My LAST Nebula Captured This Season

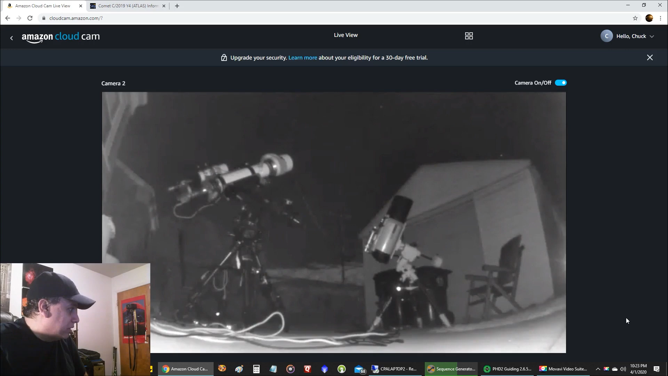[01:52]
hey i didn't think i'd ever start today i'm about uh nearly two hours late because of clouds and my nebula is definitely going away you can see my my explorer scientific telescope um i'm going to be hitting the garage pretty soon but whatever i get i get maybe i'll finish tonight maybe i won't i think it's going to be clear again tomorrow night so i can continue if i didn't get enough data today so we'll see how that goes and uh let's see how i'm doing here so i have around eight